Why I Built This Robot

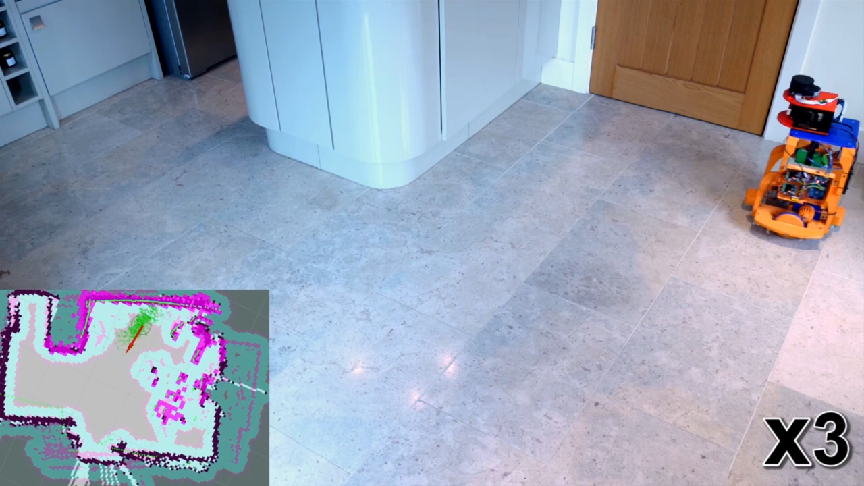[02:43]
This reads various sensors and works out where the robot is in the environment. And there's a lot more to Roz than that. One of my initial motivations for building robots was to be better at writing software,
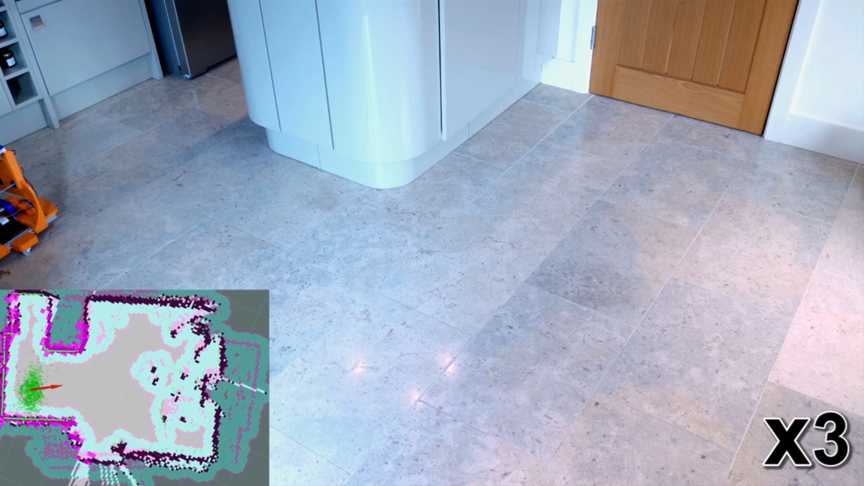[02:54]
and although I'm not a great software developer I feel I can copy and paste well enough to get robots to do what I want.
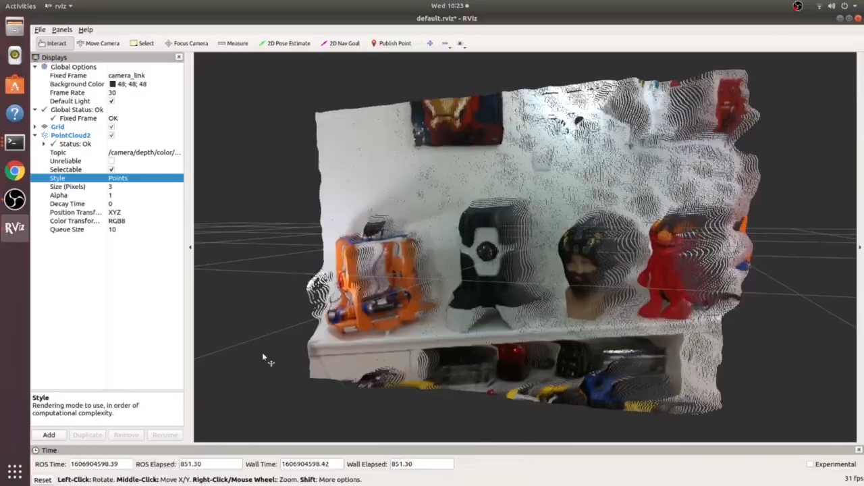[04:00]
as well as being an RGB webcam this camera is also a depth camera which can tell you the distance from the camera to a specific pixel.
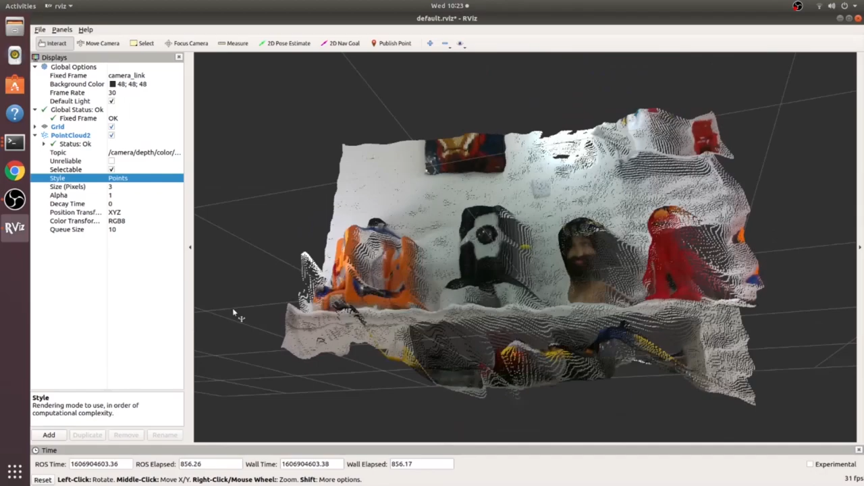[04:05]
So the plan is to use the Nvidia deep learning model that can
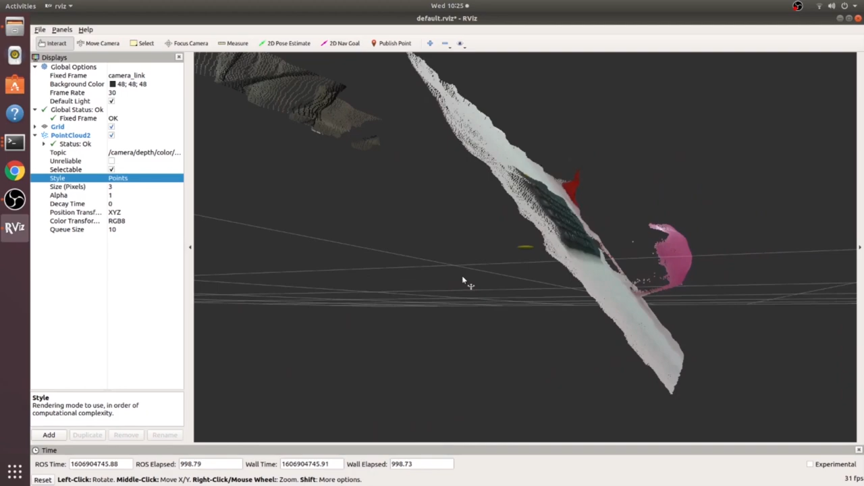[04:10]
recognize objects to work out where a specific object is in the field of view and then use the Intel RealSense API to work out the distance to the object.